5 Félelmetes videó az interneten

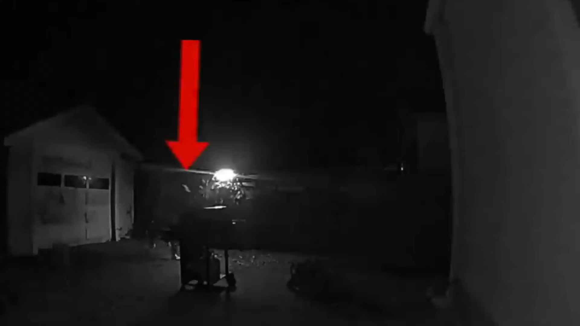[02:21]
A következő férfi egy éjszaka közepén próbált betörni egy házba.
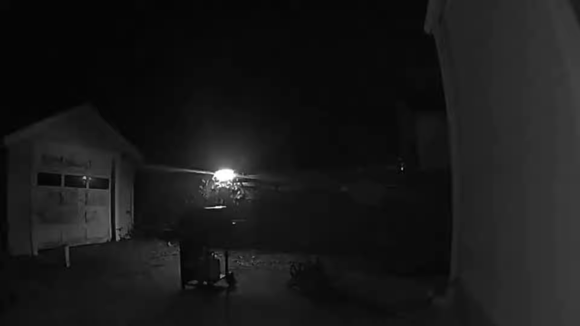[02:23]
Megkérdezte a háztulajdonos, hogy mégis mit akar. Pontos, hogy elsőnök a tulaj azt hitte, hogy az egyik fia próbál bejutni a garázsba. Aztán, amikor kijött a tulaj, hogy megnézze, hogy biztos a fia jött haza, és segítsen neki bejutni, meglátta, hogy köze sincs a fiához, és ő egy behatoló. Hé! Hé! Mit kellett? Nem tudom, hogy vissza a fia. Mi a f***?
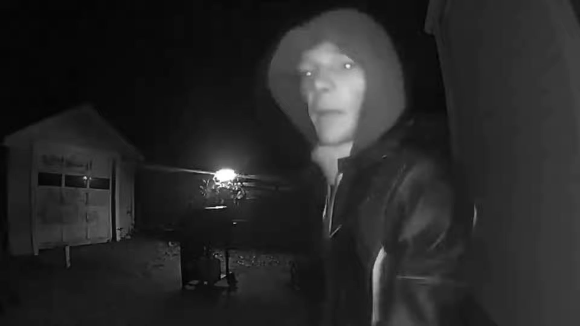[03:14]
Szerintetek mit képzelt, hogy csak szimplán oda sétál, majd beengedik, hogy tessék, vided az értékeinket, vagy abban reménykedett, hogy nincs otthon senki.
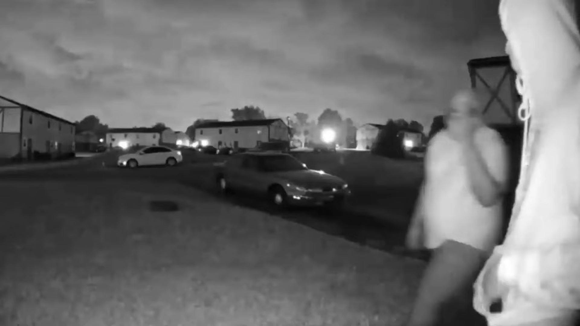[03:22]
Te kinyitnád ezeknek az embereknek az ajtót, csak azért, mert azt mondták, hogy rendőrök? Nem hiszem. Ajnali háromkor kopogtattak egy háznál, többször is azt hazudták, hogy a rendőrségtől vannak.
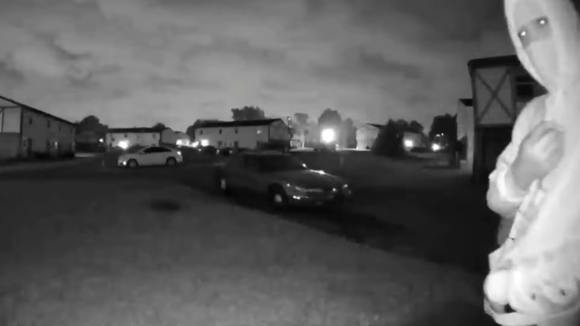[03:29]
Amikor senki nem reagált, kopogott megint. Viszont most választ is kapott. Megkérdezték, hogy segíthetnek-e? Erre csak azt válaszolták, hogy igen, a rendőrségtől vannak, és hogy lenne pár kérdésük. Viszont a háztulajdonos valójában sejtette, hogy mi fog történni, mit akarnak. De srácok nem vették észre, hogy van kint egy kamera.